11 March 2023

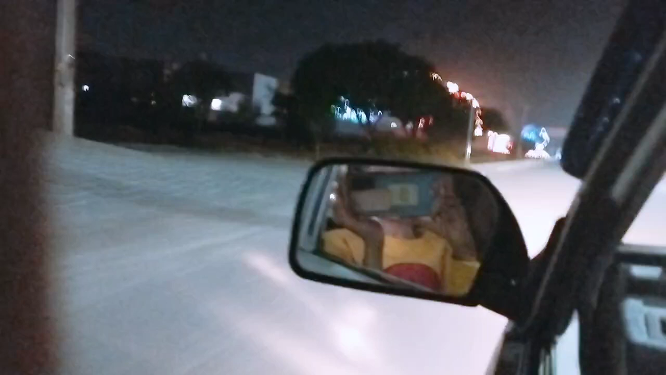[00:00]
ہم شادی حال جا رہے ہیں یہ دولے کا گھر ہے
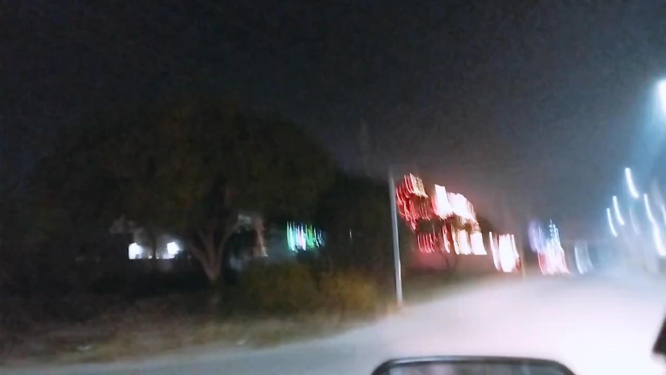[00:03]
اور میں نے آپ کو دولے کا گھر تو دکھایا ہی تھا دولے کا گھر آتا ہے خوبصورت ہے بھائی لائٹنگ اس پہ زیادہ ہے پر اس میں وہ سارا رنگ پرنگ ہوئا تھا نا وہ دوسرے والی دوسرے والی لائٹیں خریدی ہیں